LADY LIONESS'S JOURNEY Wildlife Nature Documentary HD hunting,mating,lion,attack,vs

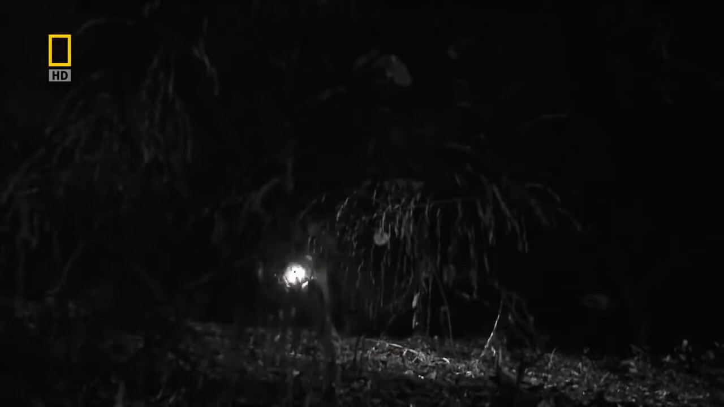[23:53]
I heard something and then I looked and I saw I
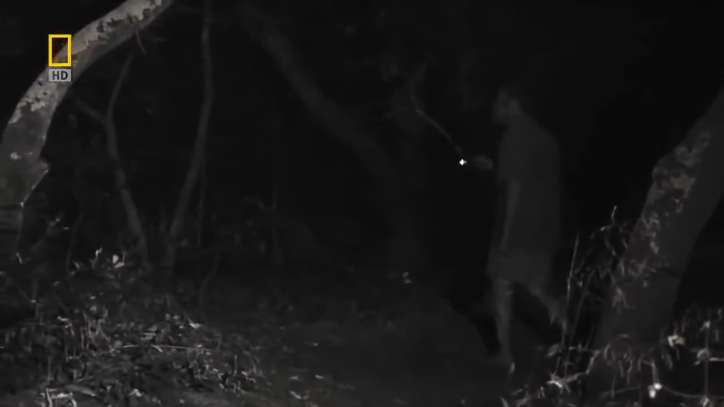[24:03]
saw something in the dark and it was her but I was not afraid
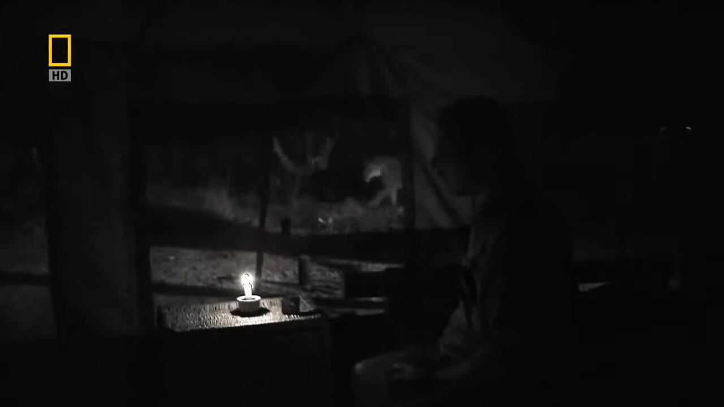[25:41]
sometimes she would lie next to the tent sometimes
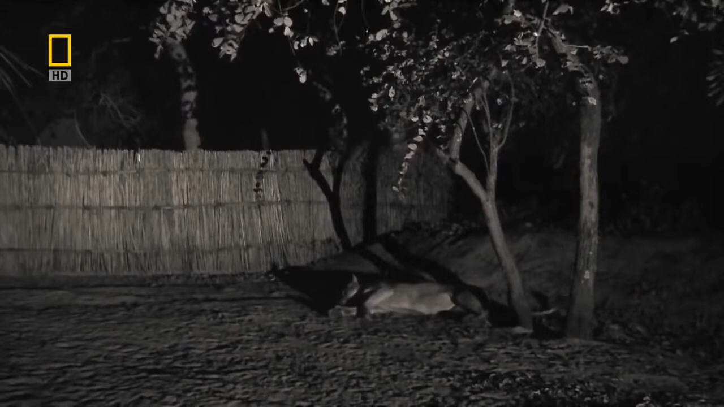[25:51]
she would lie next to the tent